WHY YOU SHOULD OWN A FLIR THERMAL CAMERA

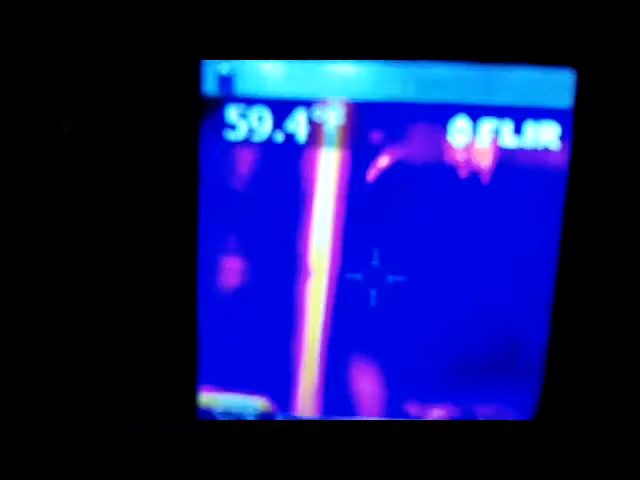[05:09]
there's the pipe and you can see that the hot water line the hot water is
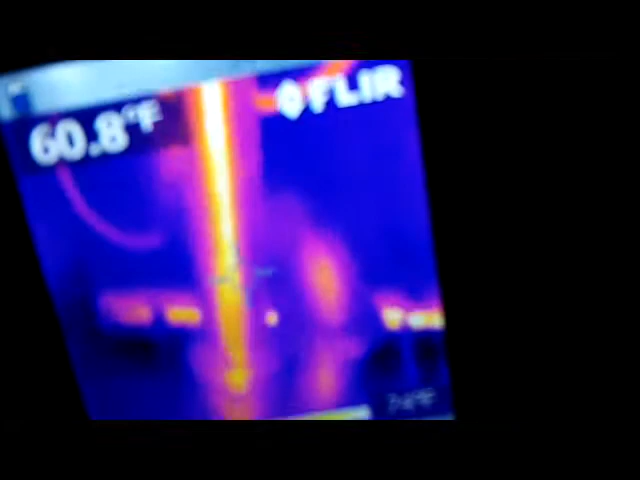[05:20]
making its way down the pipe you can actually see where the hot water lines
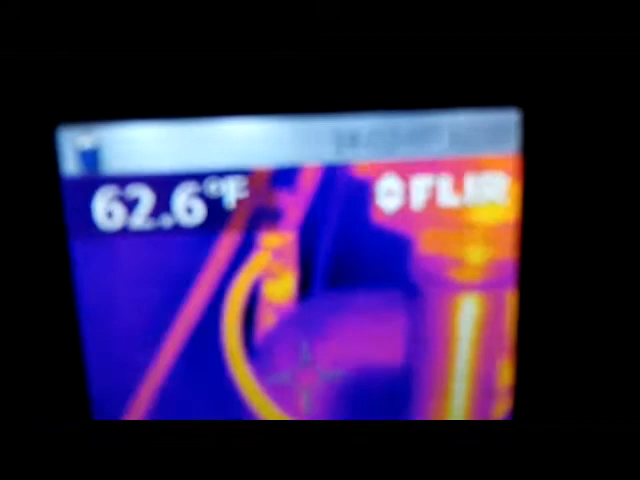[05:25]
are because they're starting to glow yellow now if there was a clog see
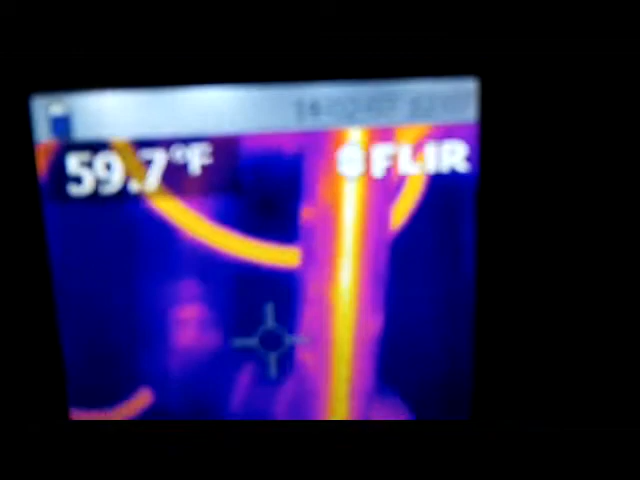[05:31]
On screen: spot 59.7°F
how evenly spaced this line was is there was a clog you would
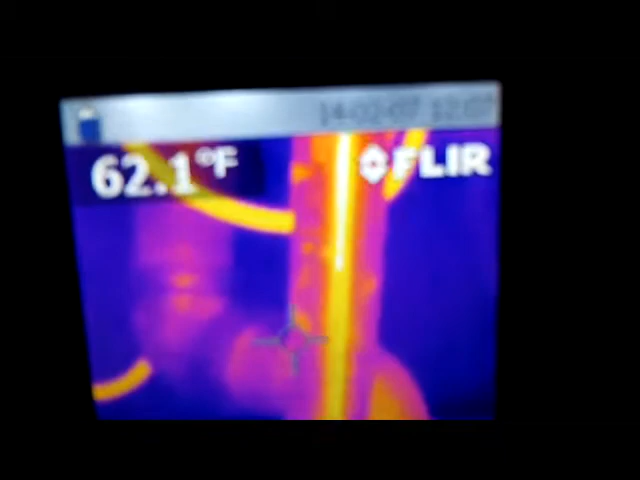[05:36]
On screen: spot 62.1°F
notice that it was fat and then it would turn thinner okay
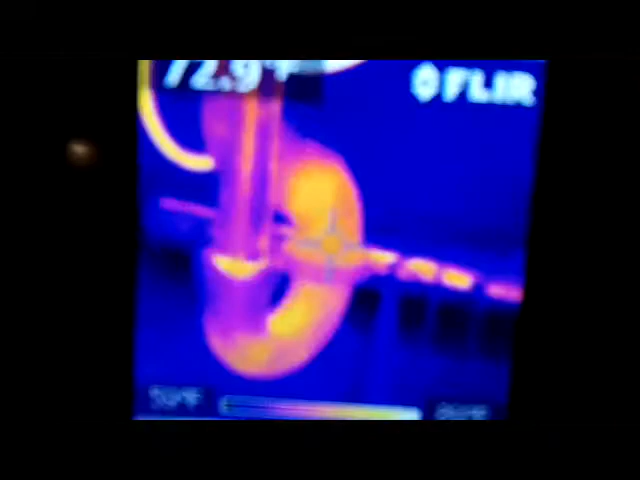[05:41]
now you're getting more definition because it's warming up as you can see
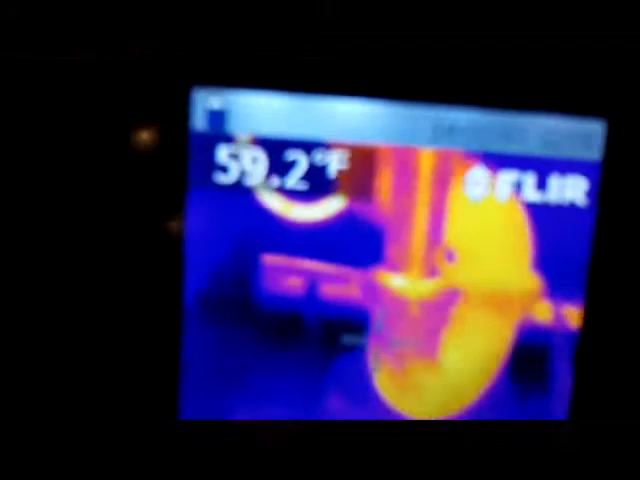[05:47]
On screen: spot 59.2°F
there are no leaks if there was a leak you would actually see the water running
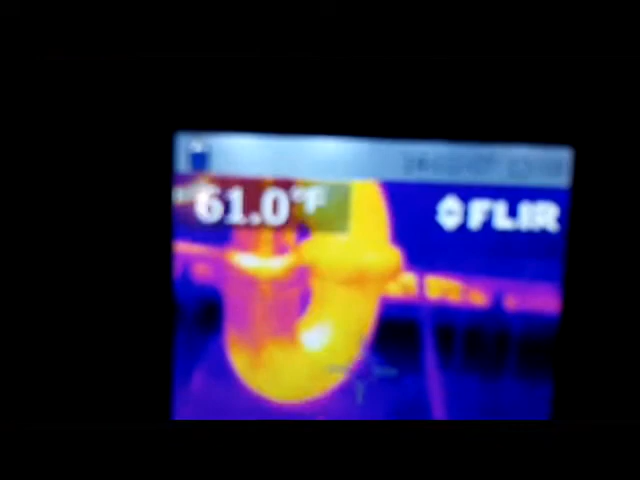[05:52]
out of the pipe and dripping on the bottom so this
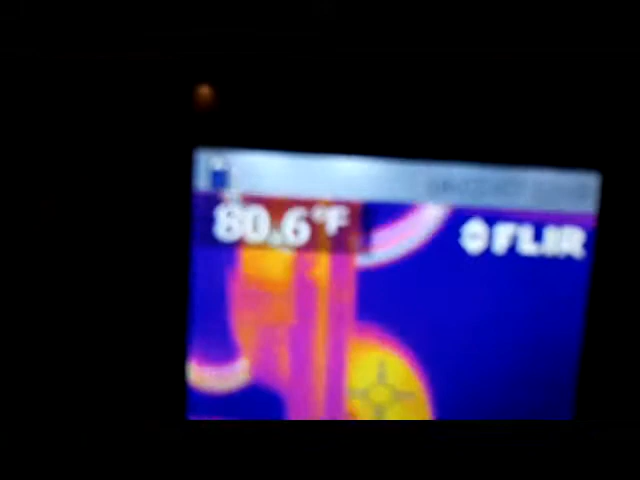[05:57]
On screen: spot 80.6°F
has no leaks in here at all that's
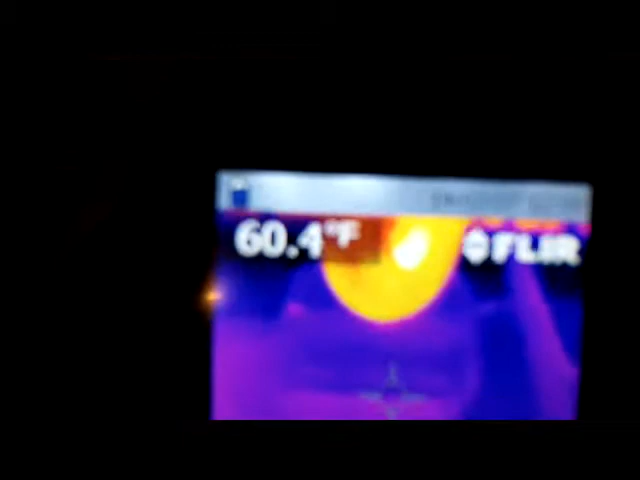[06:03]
On screen: spot 60.4°F
I do this periodically I go on that each cabinet and stop on the
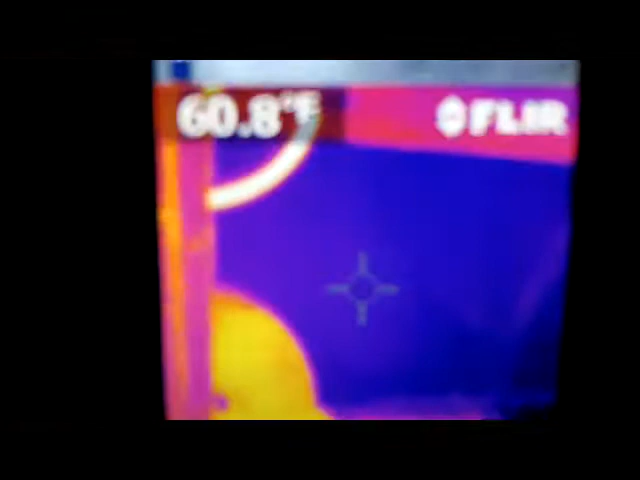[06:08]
day I don't even need a flashlight I just turn it on when I check out how my pipes are going
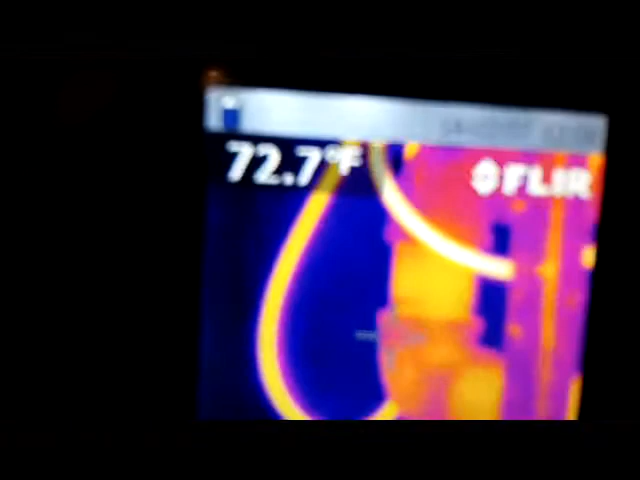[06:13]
On screen: spot 72.7°F
now you see that's the hot water let me turn on the cold okay you're going to notice that the pipe
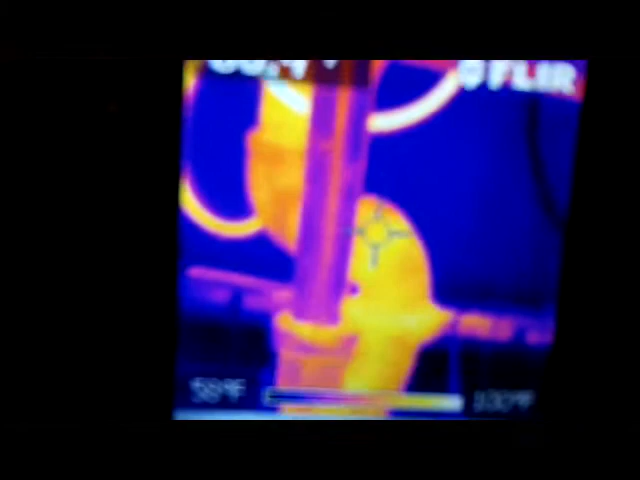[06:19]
is changing now to blue because that's the color of cold on the
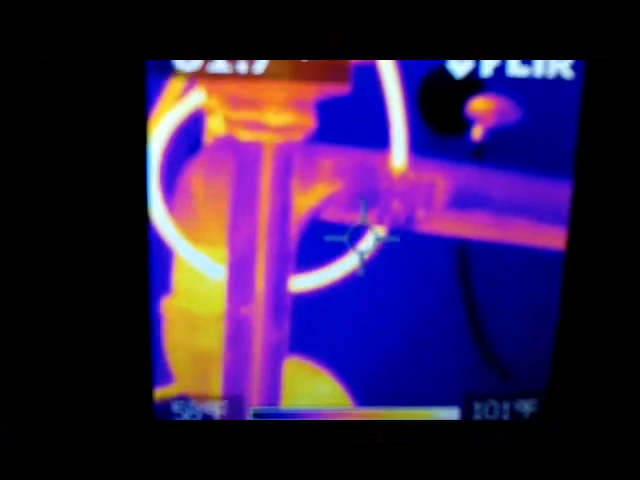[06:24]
infrared camera if I point it on the pipe now it's at 77 degrees
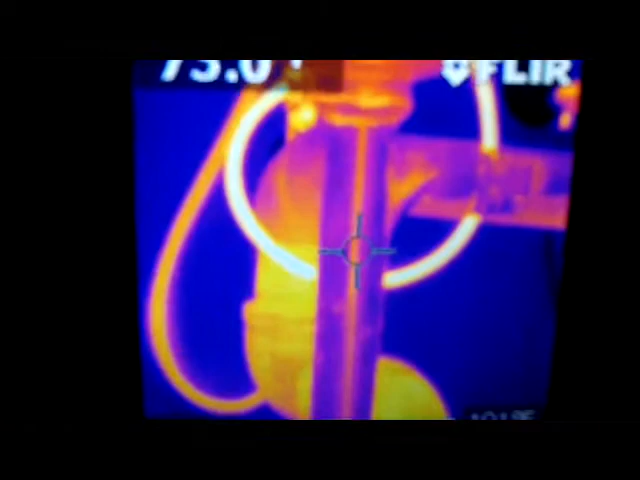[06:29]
it's going down measures temperature
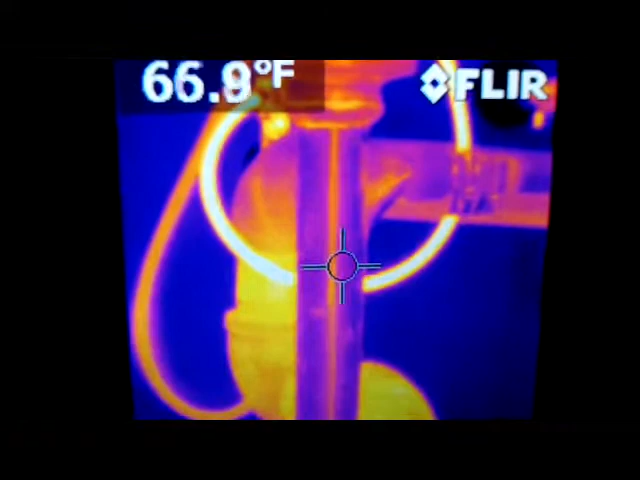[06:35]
during the summer I take this camera and I measure my temperature coming out of my air conditioning ducts to make sure that it's proper
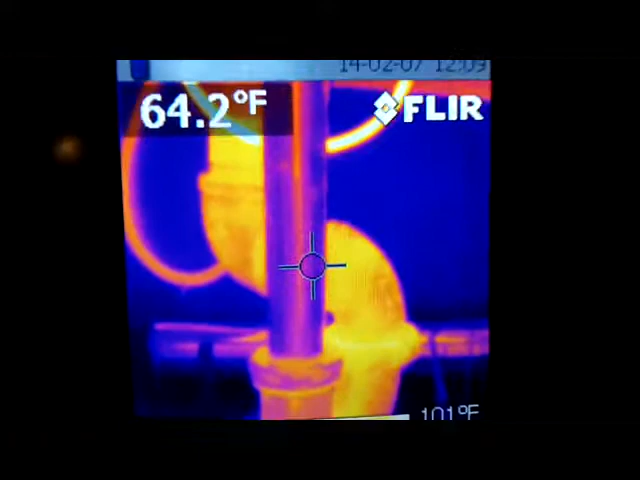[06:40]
On screen: spot 64.2°F, scale top 101°F
and you have it it's running in there let's see the cold
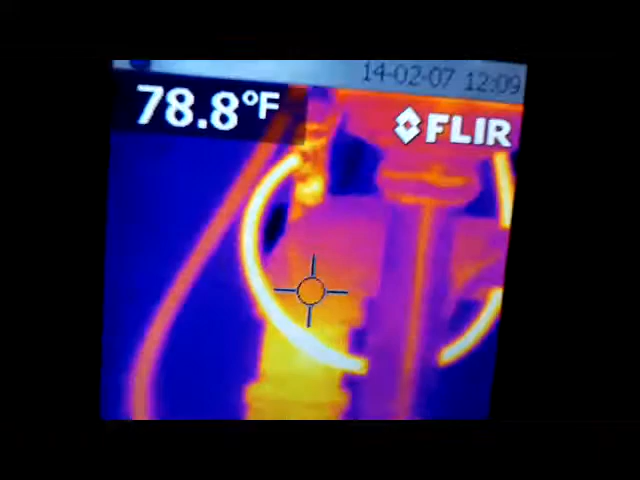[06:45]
On screen: spot 78.8°F
line now you see that's that's the hot water line the cold line
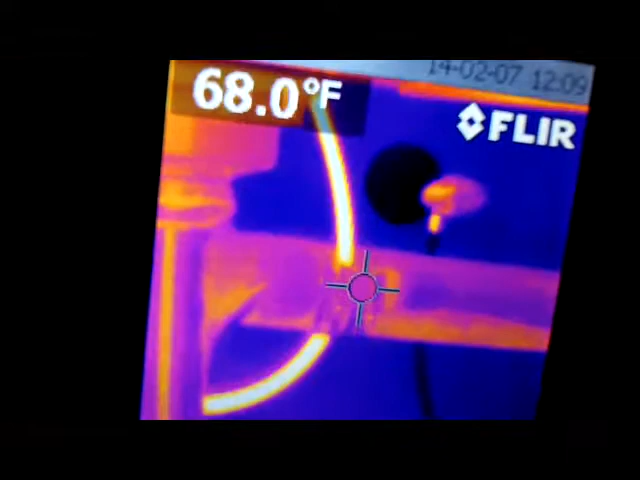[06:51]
On screen: spot 68.0°F
is right here it's going through
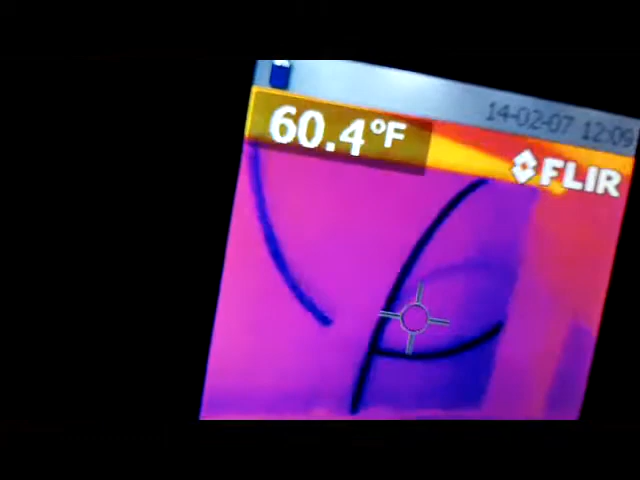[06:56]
On screen: spot 60.4°F
a filter right now here's my filter the filter looks hot that's
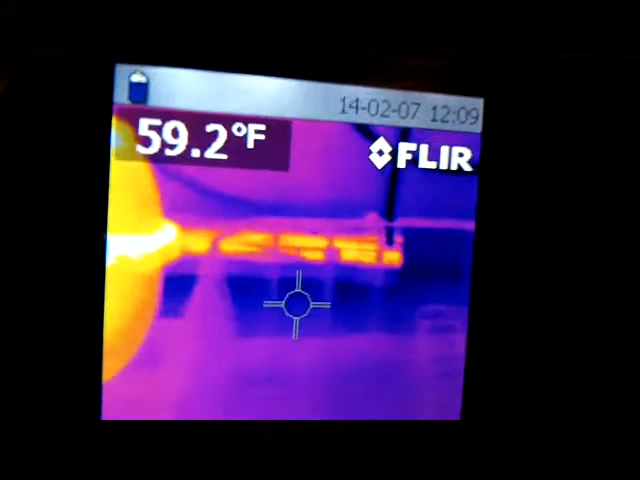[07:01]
On screen: spot 59.2°F
reflection of the metal sometimes it reflects like a hot color but as you can see no leaks
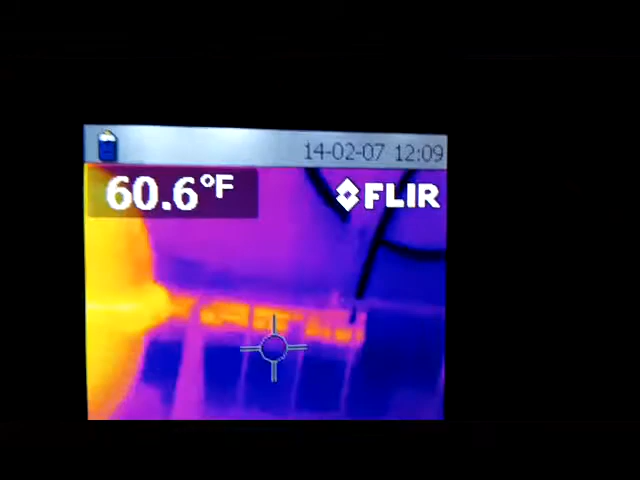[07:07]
On screen: spot 60.6°F
there's no blue droplets on the floor if it was hot water you see
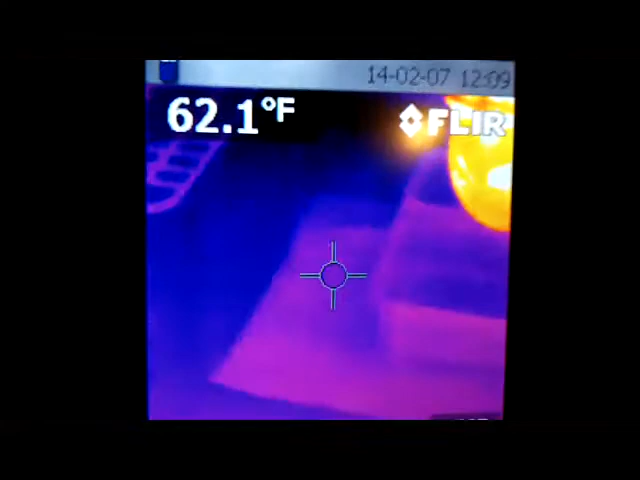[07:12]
On screen: spot 62.1°F
red droplets on the floor but there's no leak and eventually this pipe here
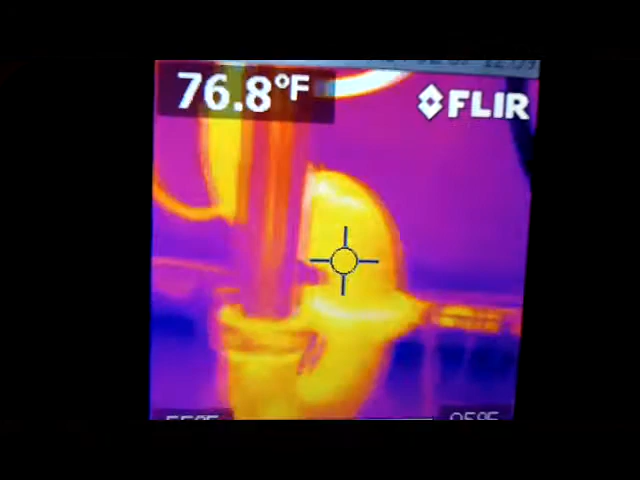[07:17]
On screen: spot 76.8°F
will turn blue right now it's just hot I have a because it's going through a filter
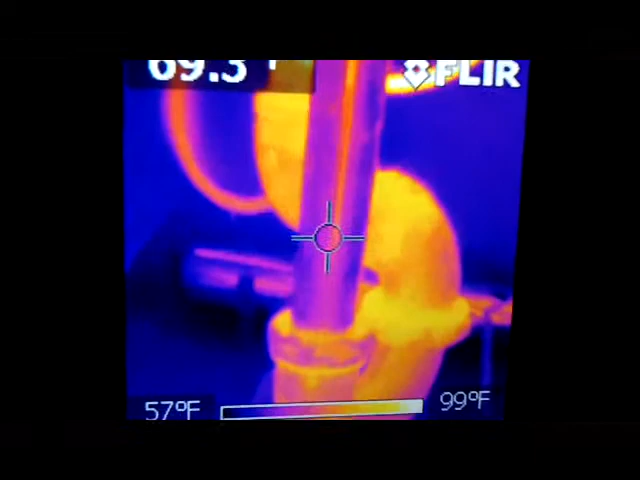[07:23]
On screen: scale top 99°F, scale bottom 57°F
my my water is coming out